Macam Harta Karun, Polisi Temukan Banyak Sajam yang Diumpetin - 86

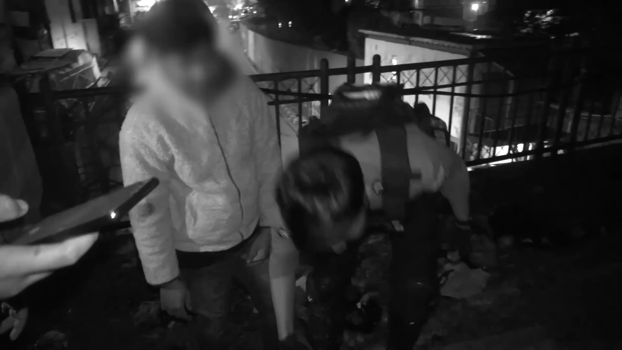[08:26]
Akhirnya kami mengamankan 8 buah
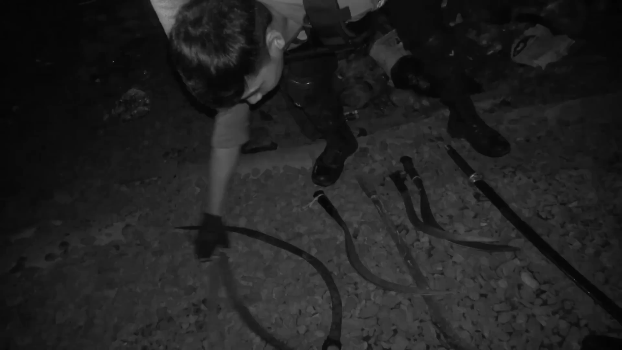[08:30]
senjata tajam beserta remaja-remaja yang terduga akan melakukan aksi tawuran dan dibawa ke Polres Metro Bekasi Kota.